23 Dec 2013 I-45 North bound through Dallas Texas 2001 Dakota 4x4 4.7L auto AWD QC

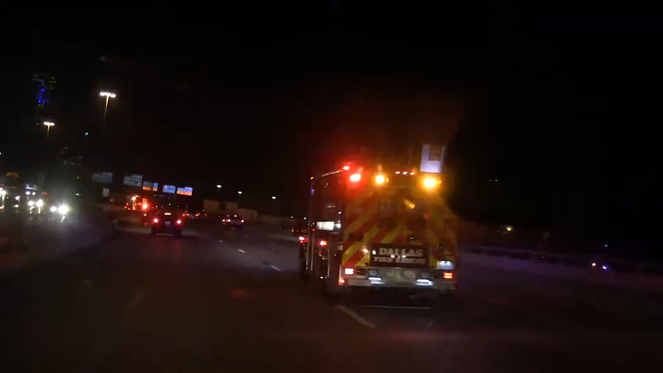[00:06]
well we're blowing through downtown and there goes god knows what Dallas Fire and Rescue
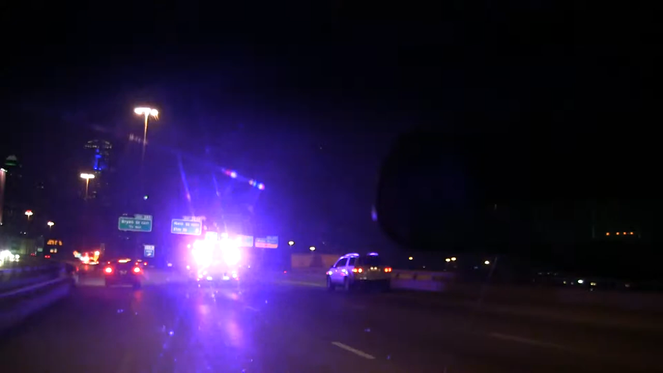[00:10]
as I come up to uh where is this Main Street West, Ryansville, I gotta slow down about to hit that guy okay well here's downtown Dallas if you can roll down the wood you can hear the air noise okay I don't know what the heck's going on let's roll the window up here they go I'm going about that fast and I'm going to McKinney right
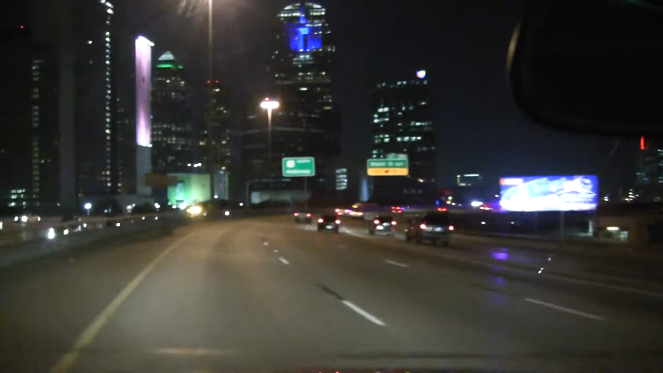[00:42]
I'm going north McKinney towards Plano we know who lives in Plano now don't we okay all right so here we go let's see we're still going going going the time is about that time at night there
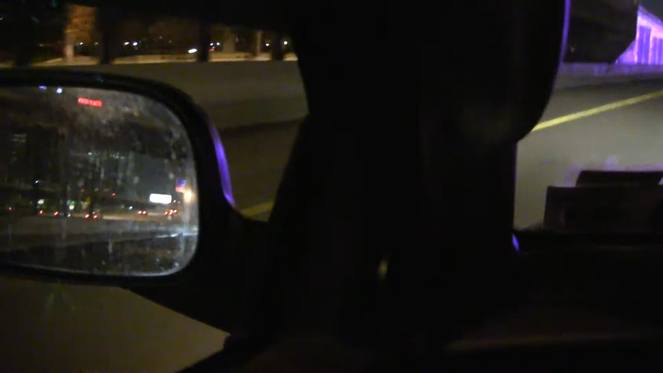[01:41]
okay getting over all right great and then here we go so now it's another however long oh hell watch out for these guys okay don't hit me okay you're going there you're gonna stay there i'm gonna stay here and wait two minutes good day good night merry christmas and all that good day bye you